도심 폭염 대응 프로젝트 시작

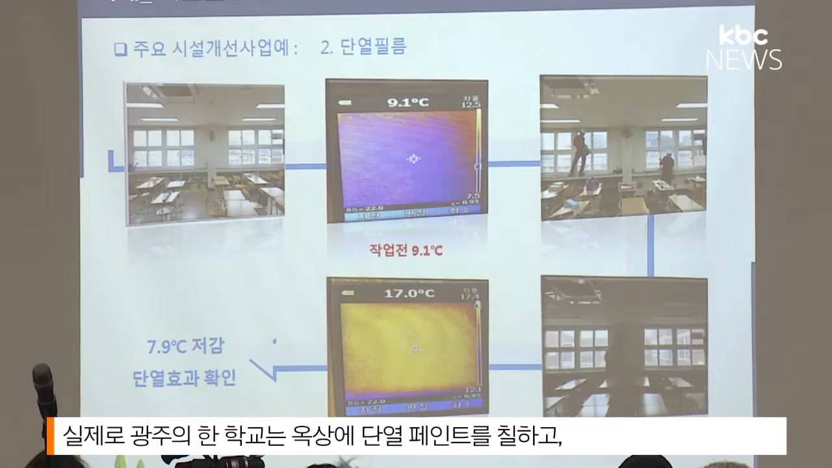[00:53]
실제로 광주의 한 학교는 옥상에 단열 페인트를 칠하고 창문엔 단열 필름질을 발라 실내 평균 기온을 10도 이상 낮췄습니다.